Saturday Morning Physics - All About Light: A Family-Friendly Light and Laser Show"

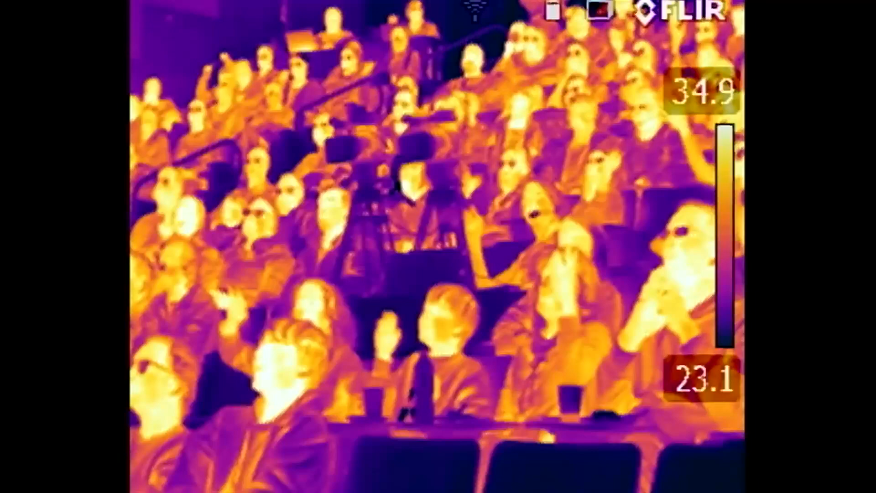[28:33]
can we get those lights off for a minute? This is light you can't see. Now see if you can find yourself. Stop a sec, Monica. All right, so, you know, the people wearing glasses
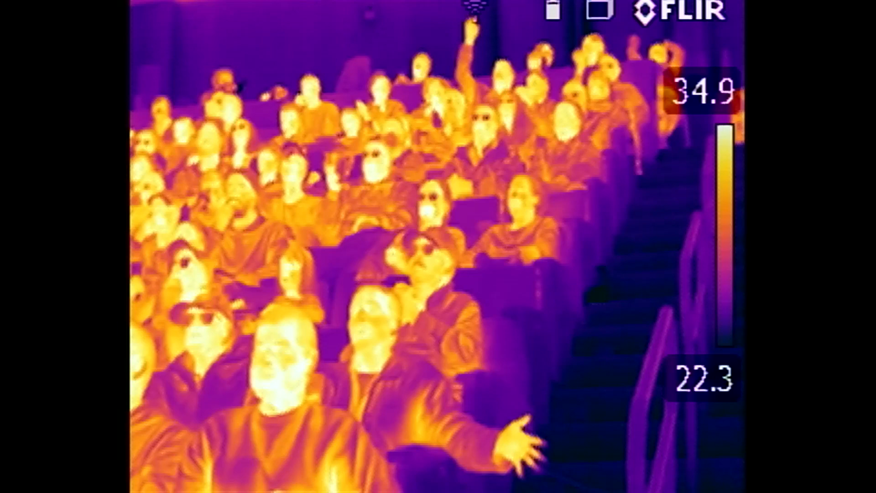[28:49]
are shielding us with their glasses from the infrared vision. That is to say, the infrared coming from their eyes or what's behind their glasses. So that's darker. You see the people with glasses is darker? The hot spots are more yellow, and that's you. And I don't know exactly what your surface temperature is, but it's, you know, 90-ish.
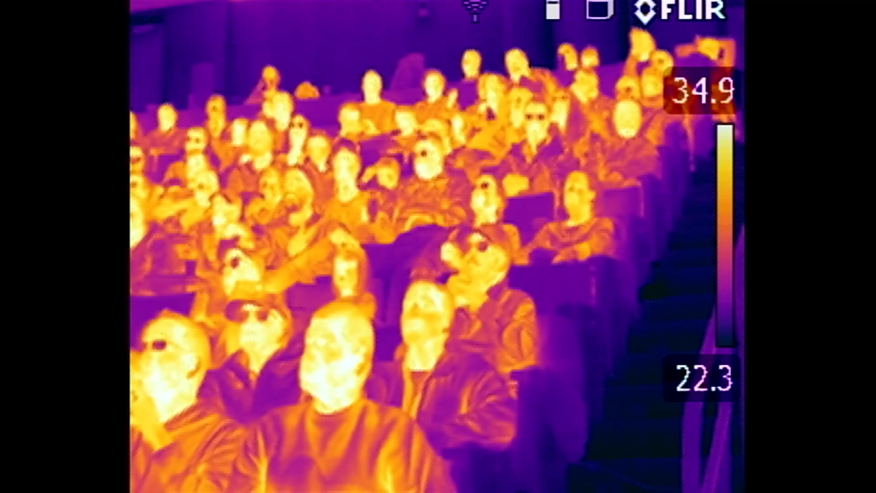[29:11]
It's pretty warm, right? Because we can take our temperature, see if we have a fever, just with a thermometer that measures externally. Well, I'll let you play with this for a while.
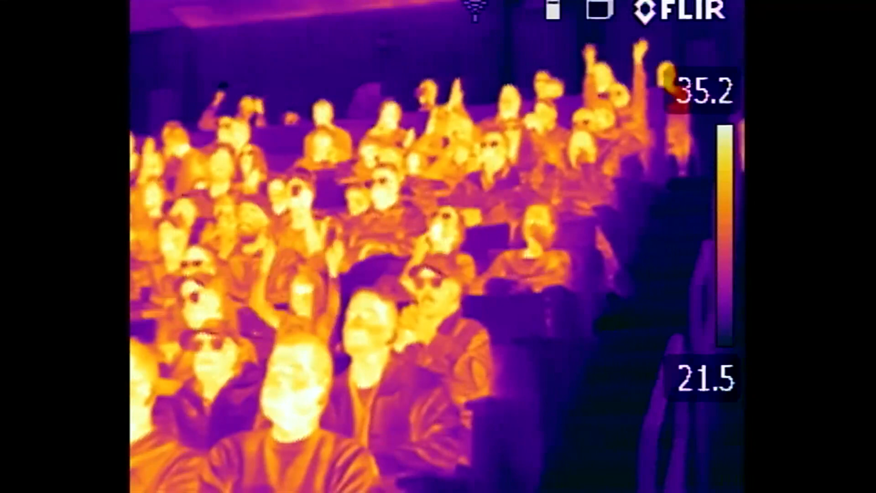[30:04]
You open your mouth. Try it. Go ahead.
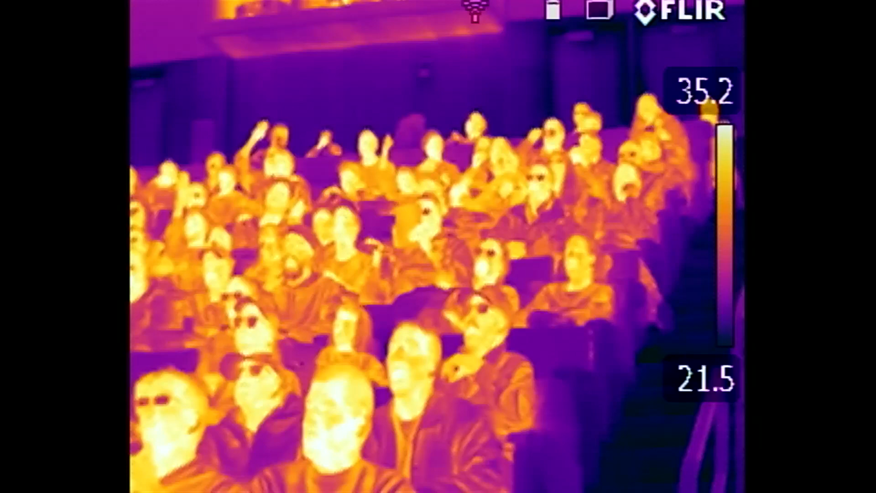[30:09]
Right? And leave it open. And it's even hotter, guys. So, the hot breath. Okay. So that's what it's like. It's light. It's electromagnetic waves.